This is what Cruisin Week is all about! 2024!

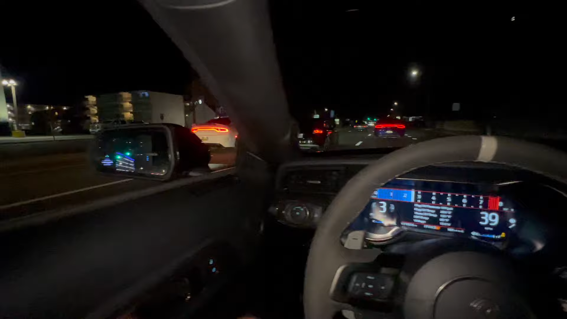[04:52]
Uh oh. Hellcat. Let's get in on the fun. Uh oh. Uh oh.